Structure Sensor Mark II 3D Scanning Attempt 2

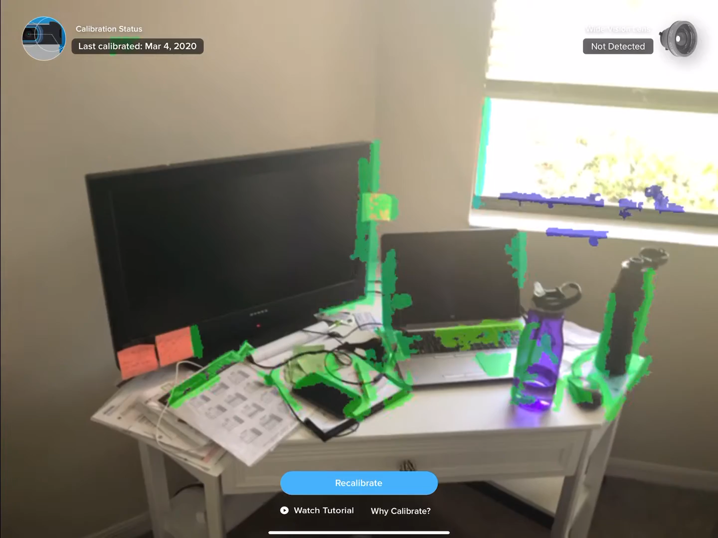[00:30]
try recalibrating this time doing it indoors so
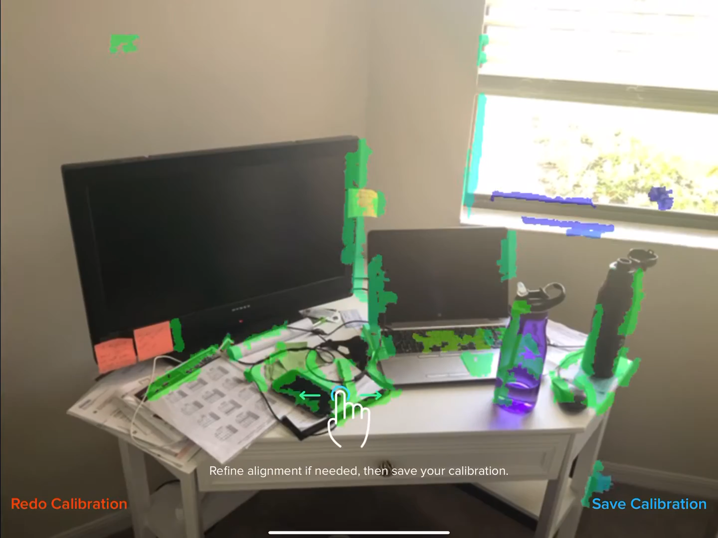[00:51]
again I have no idea what I'm trying to refine here like that that doesn't look right like I just not enough to go off of I don't have a clue what they're asking me to do maybe that think whatever okay let's go ahead now and pop open our scanner
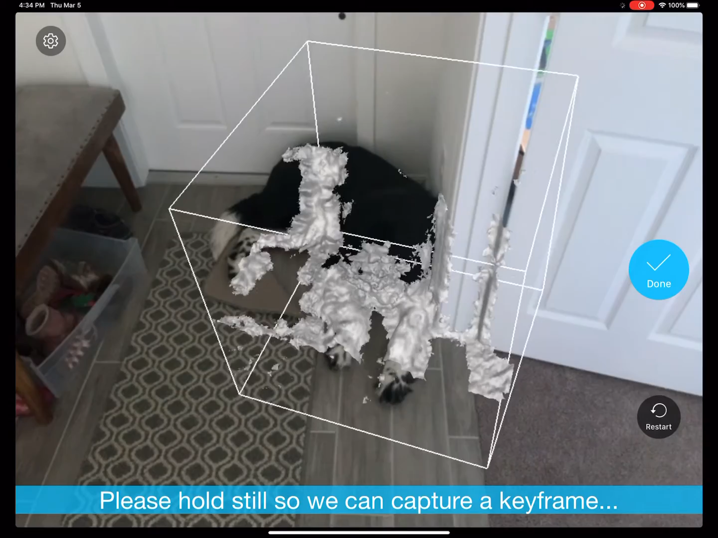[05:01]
like the way that thing is moving you would think that I've got like some kind of cerebral palsy and I'm shaking uncontrollably but I'm not I'm holding like really really still and it's still like wiggly jiggly like that I don't understand it I don't know what kind of keyframe it's trying to capture because I don't see it doing anything
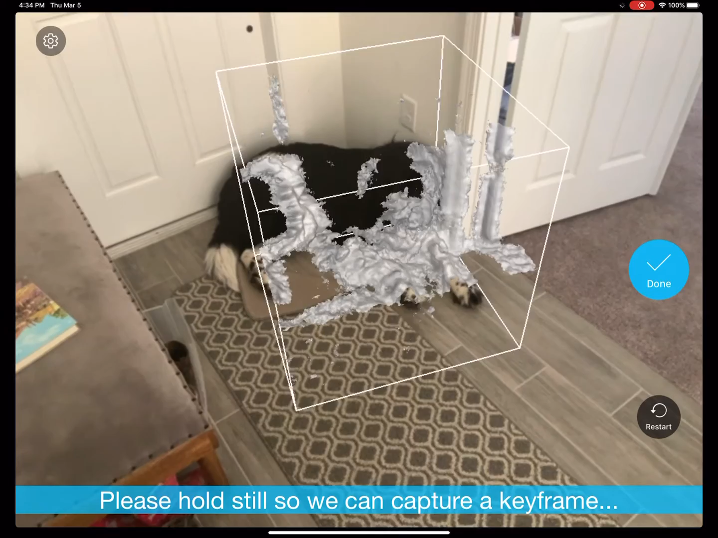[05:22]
although my dog is doing a really good job holding still I'm really proud of him
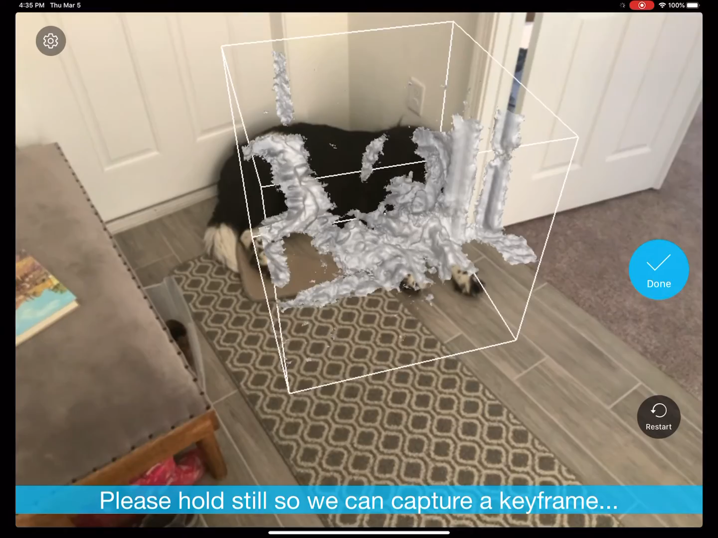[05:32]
like keyframe I have your keyframed yet because I don't see you doing anything hello
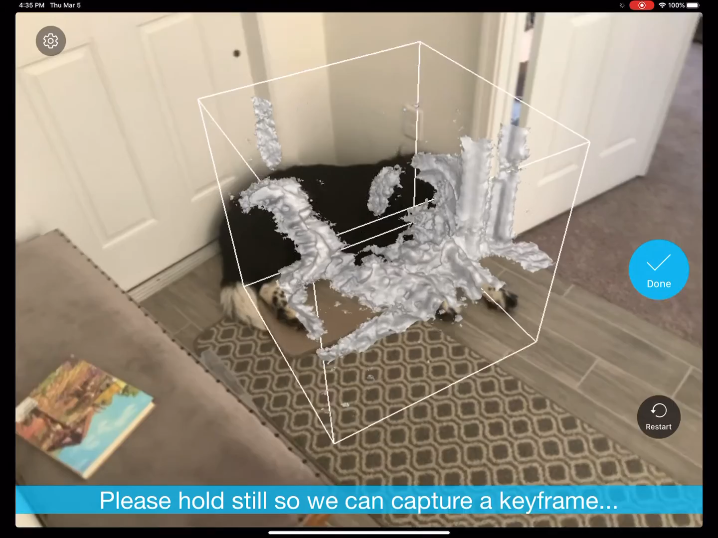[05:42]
okay that it just kind of seems like this is about the best oh you don't want to sell it black
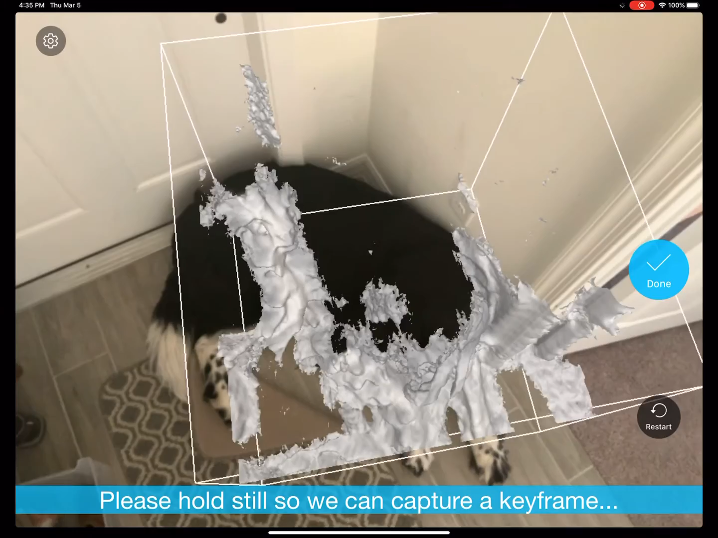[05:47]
oh look at that and his paws aren't in the box
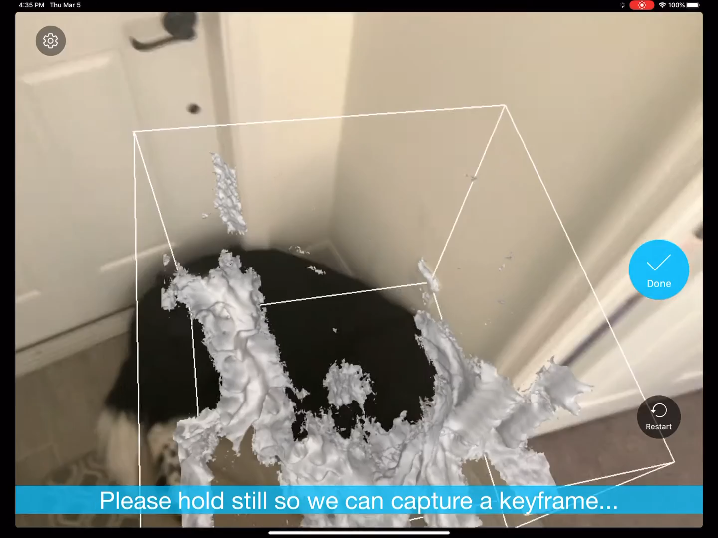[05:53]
okay so it's really hard to see where that because like look it looks like the paws are in the box but then when I go up on top like that's why it's not grabbing his paws wouldn't it be nice to know that if there's an easier way to
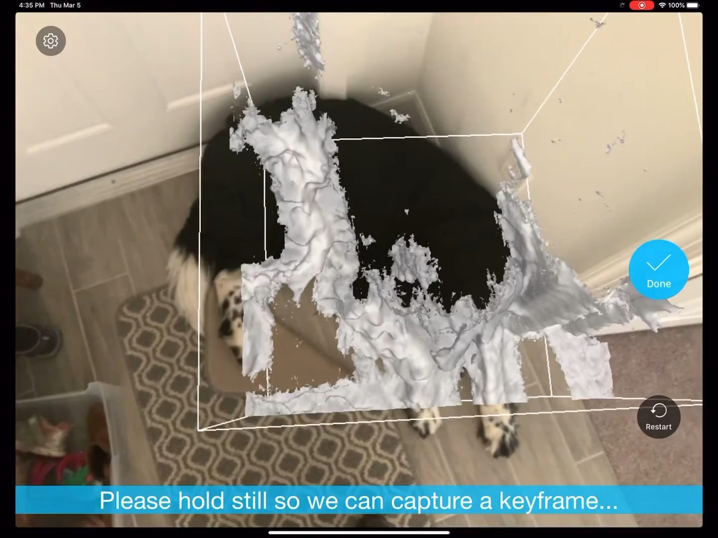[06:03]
see I say it would be so let's try getting oh just lost him okay got
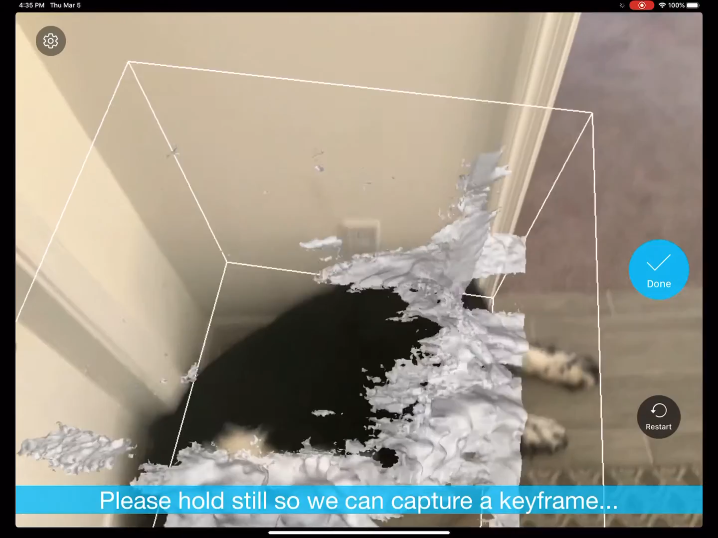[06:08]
him back oh whatever done that's enough okay let's see how he looks
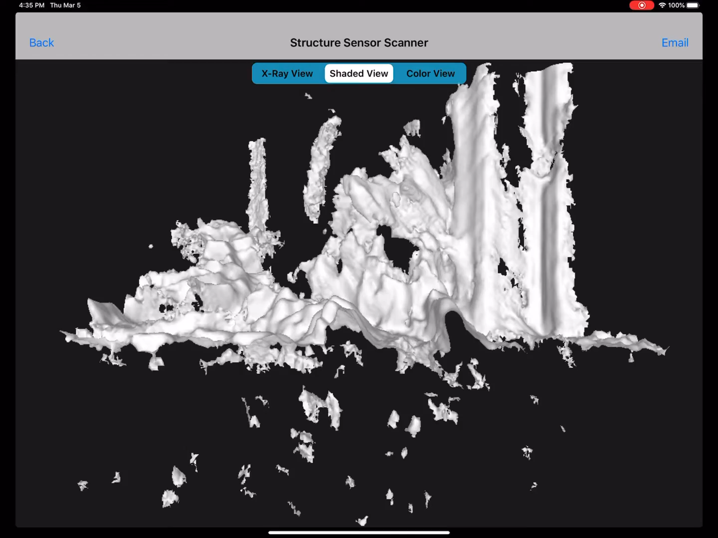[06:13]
I murdered my dog um okay okay I kind of see it right you've got like his little mouth and you can kind of
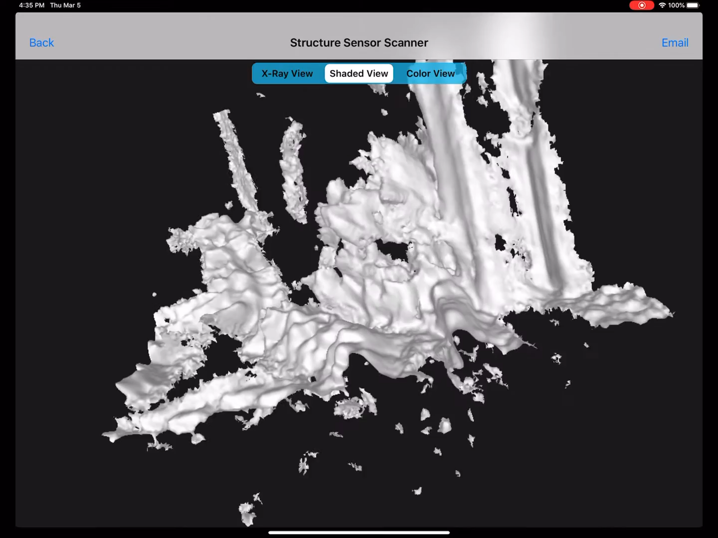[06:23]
see where his legs were but this isn't anything at all like what they were showing us oh and I didn't do color view did I no I did I thought I turned that off
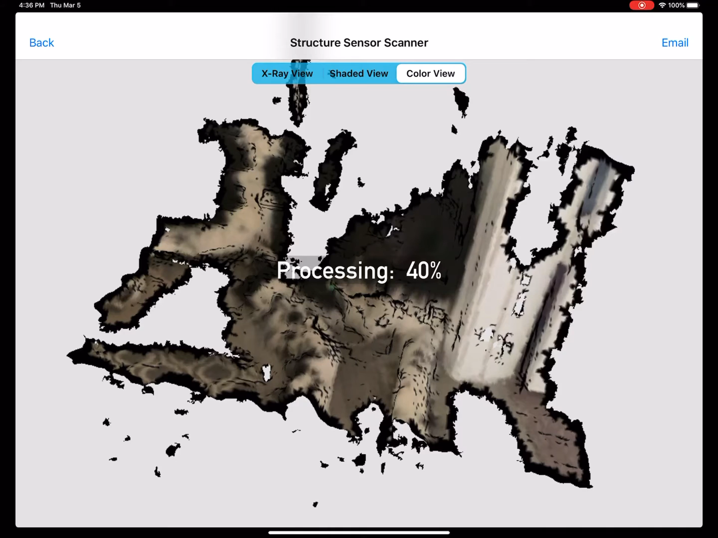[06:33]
this is nothing like what their ads show where they just point this at something and it just grabs it and kaboom there it
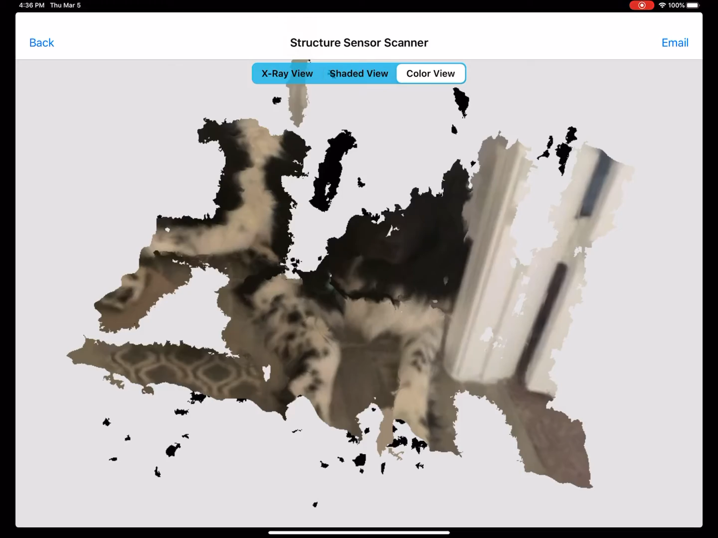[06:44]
is and I mean honestly puppy was doing a really good job sitting there okay so
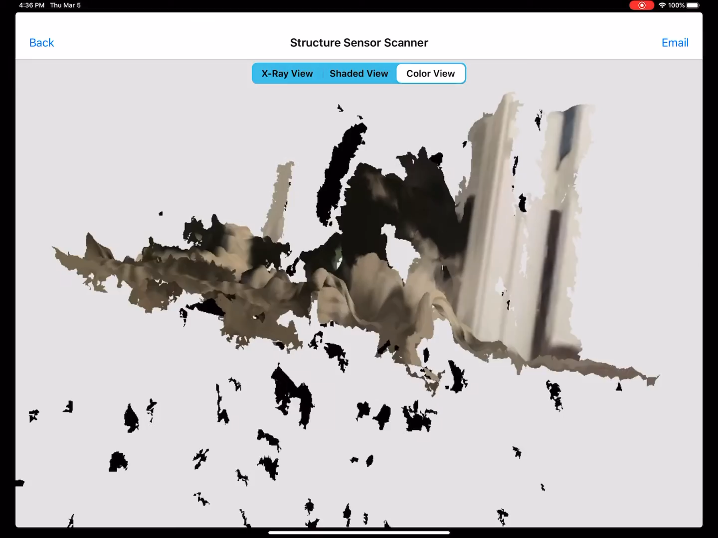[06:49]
and it grabbed all kinds of junk under somehow it saw underneath him I don't know how it did that
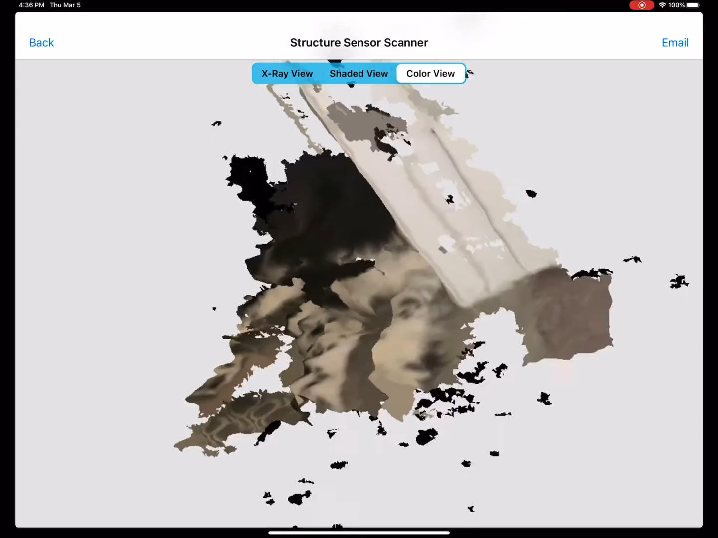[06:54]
um and again with random objects in the air but whatever I'm assuming you could probably clean
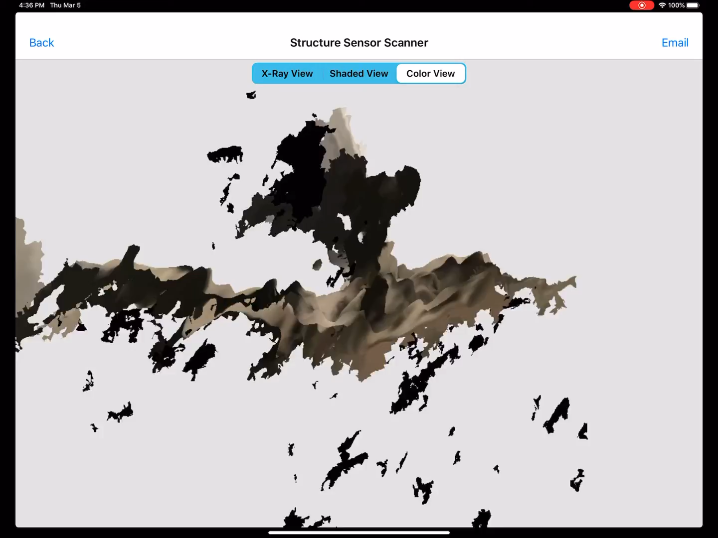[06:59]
that up if you knew what you were doing pretty easily rather on um some kind of
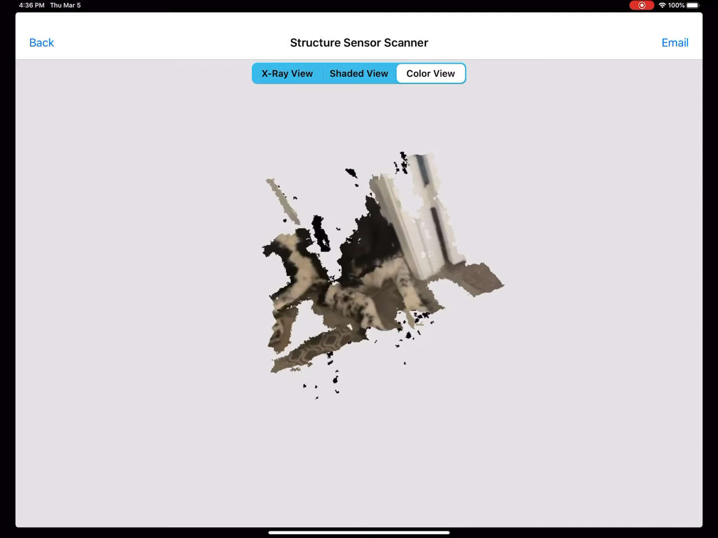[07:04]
3d processing but okay look but it still has these huge gaps that like I don't know why it wouldn't grab there maybe it's because he was solid black but then again I was just hoping